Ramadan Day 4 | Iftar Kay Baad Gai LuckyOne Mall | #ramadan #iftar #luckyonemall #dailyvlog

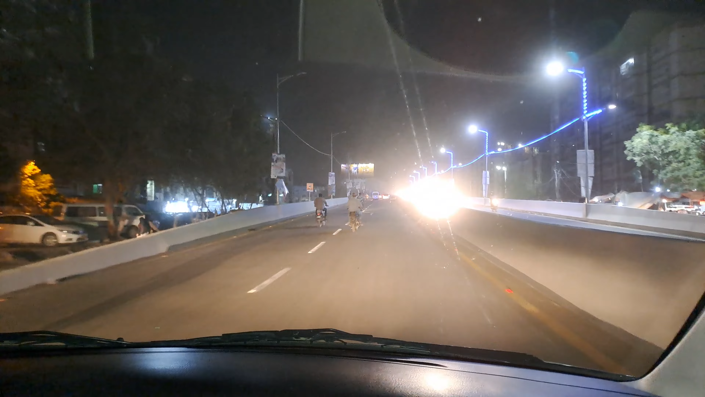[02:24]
चले भाई, यहाँ वाली तो लाइट्स खुल गई हैं, एटलीस्ट ये वाली भी खुली जाएंगी।
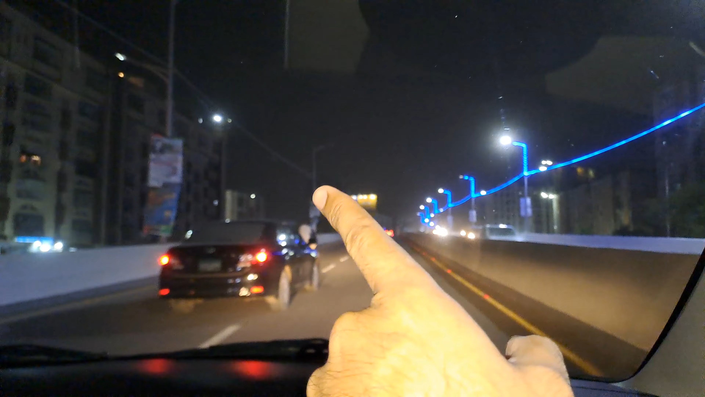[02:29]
मुझे लग रहा है शायद कोई फॉल्ट आया हुआ था जिसकी वजह से लाइट्स बंद थी ब्रिज की।
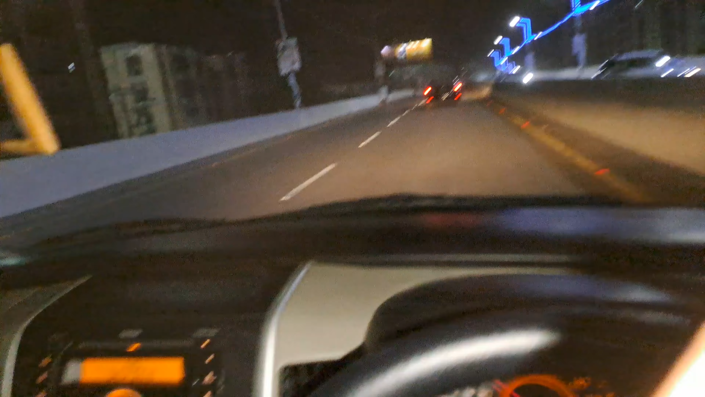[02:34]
तो अभी भाई हम लोग जा रहे हैं लकी वन मॉल ऐसी चक्कर लगाने के लिए।